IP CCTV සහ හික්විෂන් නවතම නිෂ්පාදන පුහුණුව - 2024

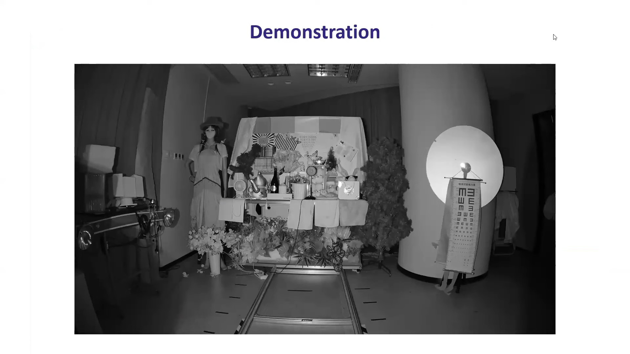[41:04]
කලබු වලදී එයාගේ performance කියලා. මේ කවුරුත් නැති වෙලාවට එයා black and white mode එකේ ඉන්නවා.
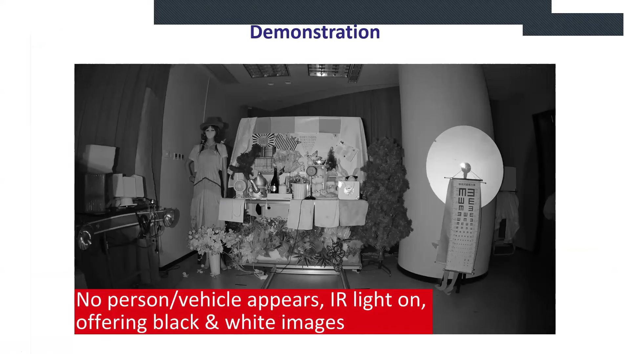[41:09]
බලන්න කවුරු හරි පුද්ගලෙක් ආවොත් මෙතෙන්ට එයාට අක් ගාලා කලයකට හැරෙනවා.
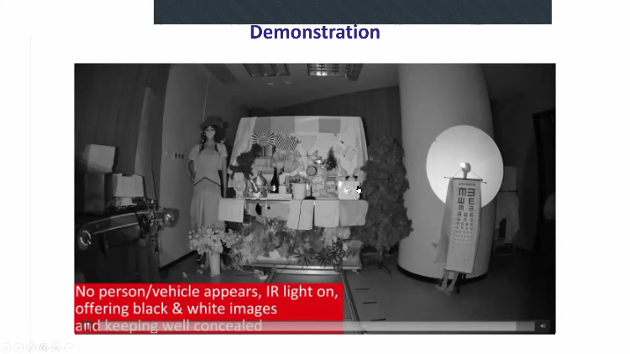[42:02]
විශේෂයෙන්ම IP කැමරාව වැඩ ගන්නවා නම් ඔයාලට මේක ඕන NVR එකට පාවිච්චි කරන්න පුළුවන්.